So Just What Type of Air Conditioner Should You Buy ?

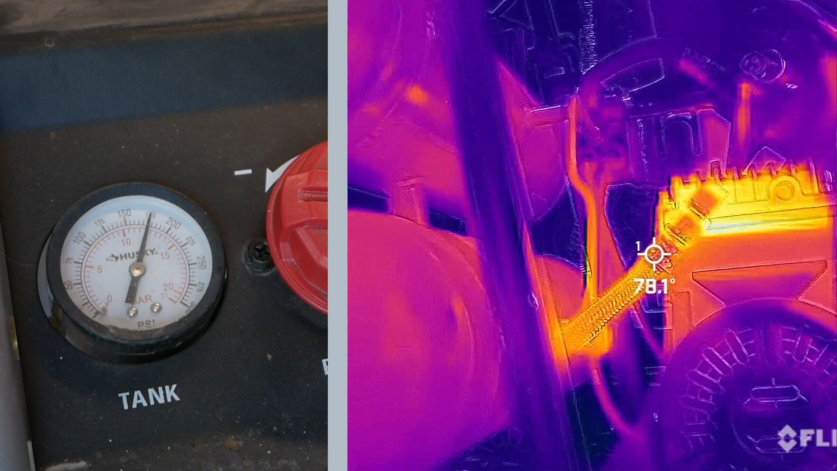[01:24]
All right, did you notice how warm that gas got as it compressed into these cylinders?
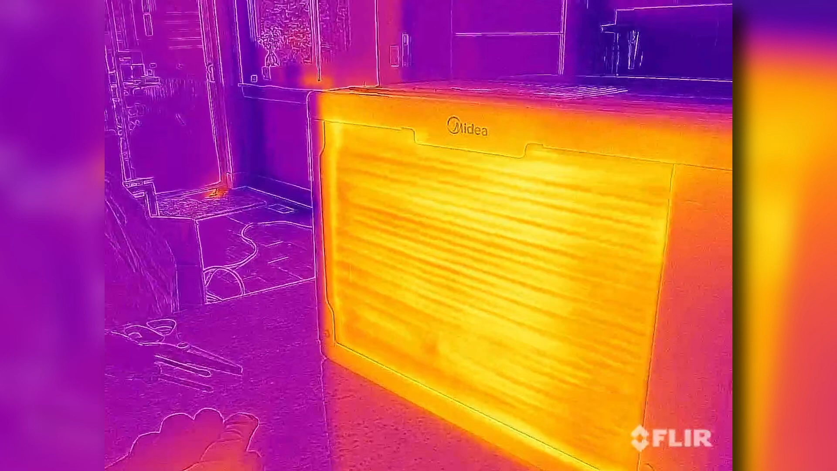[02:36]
And here's that occurring in real time on this Medea U. We've got the condenser coils full of hot refrigerant fresh out of the compressor on the back,
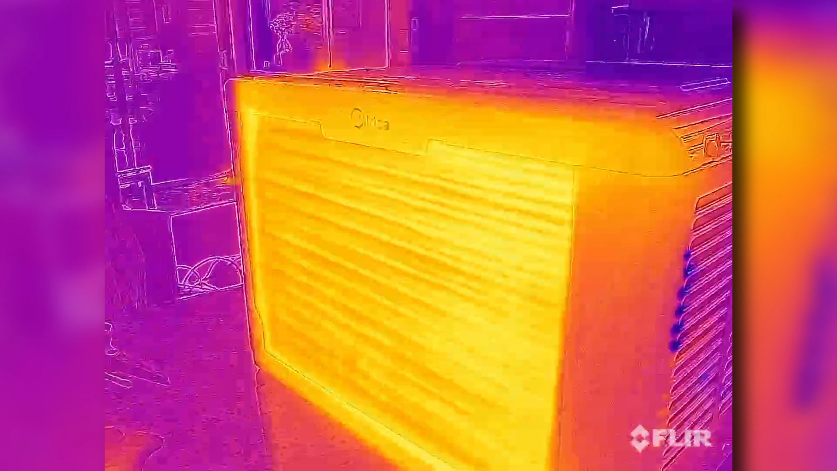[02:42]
radiating heat into the environment.
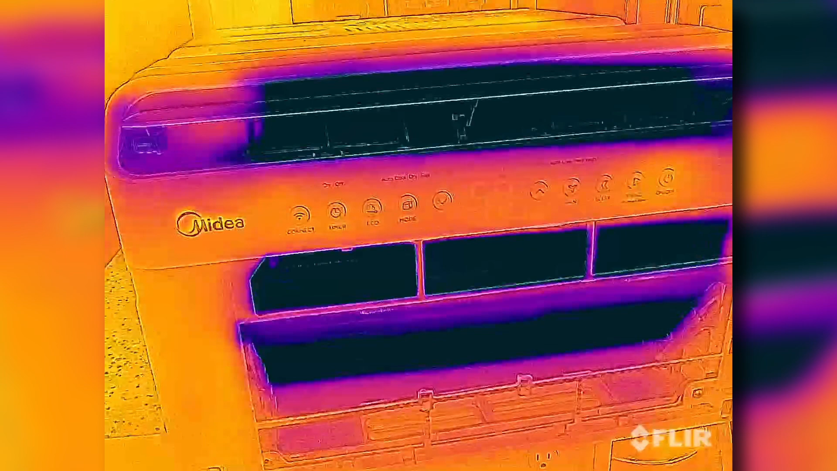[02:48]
And the same gas, now with much less heat, expanding and absorbing heat from inside your home. Does that all make sense? Compression makes gas hot, while expansion makes it cool.
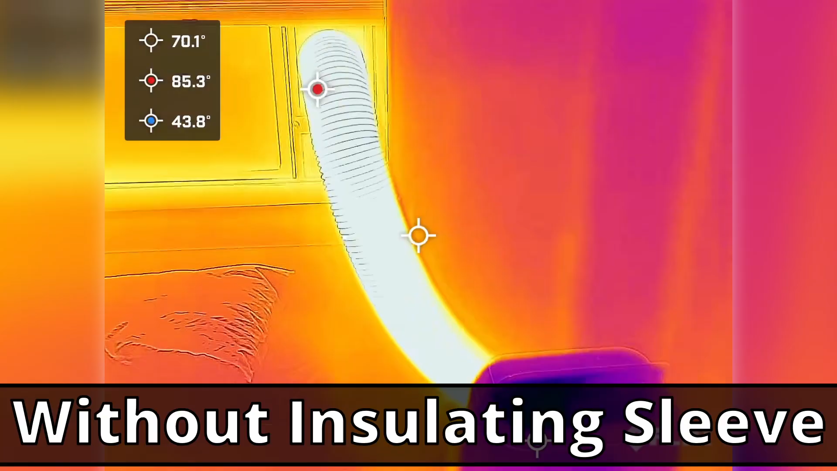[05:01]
They've reduced the amount of heat radiating back into the room through the otherwise uninsulated hose.
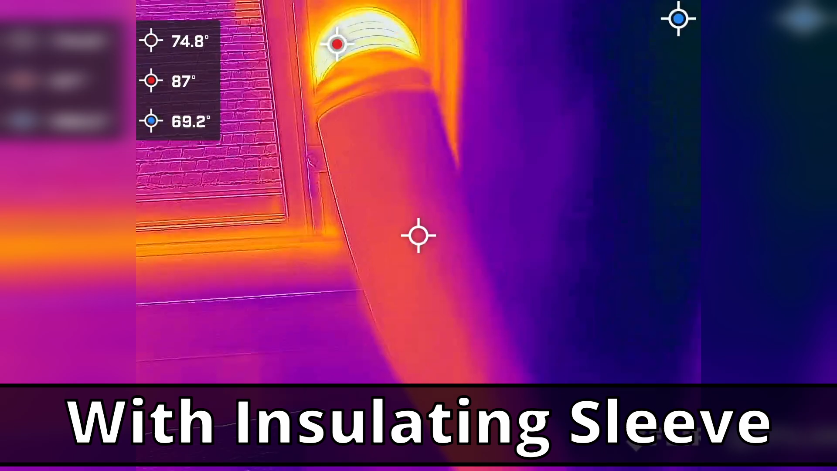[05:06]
They don't solve the fundamental problem with single hose units, but at least we're making the best of a bad situation.